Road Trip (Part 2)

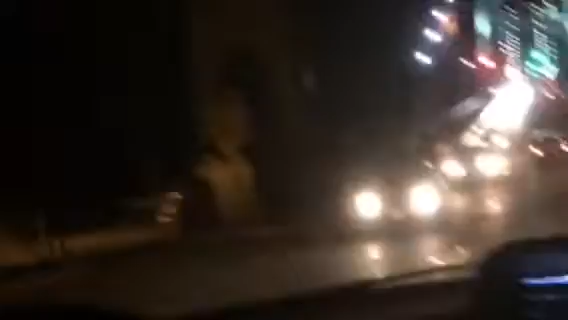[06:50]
now we're gonna head over across a big bridge there's a lion and a lion two lions on this lion gate bridge there's
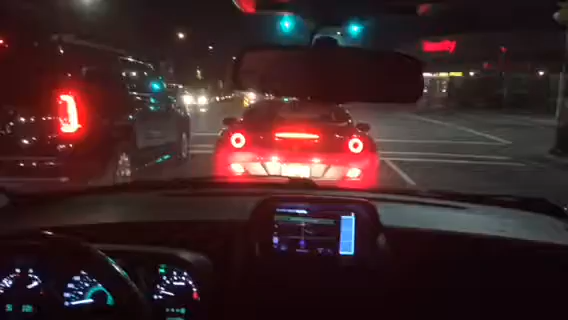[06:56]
the Ferrari okay so we're at the convenience store just got some snacks and junk music music music